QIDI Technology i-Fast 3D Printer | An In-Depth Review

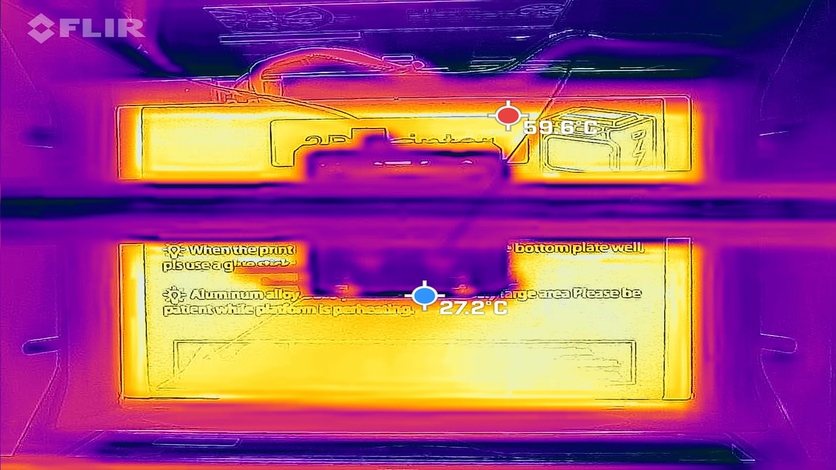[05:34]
Looking at this thing with a thermal camera and looking at it with an infrared thermometer, with the plate on here, with it heated to temperature, it is within about two degrees Celsius from the very center all the way out to the corners.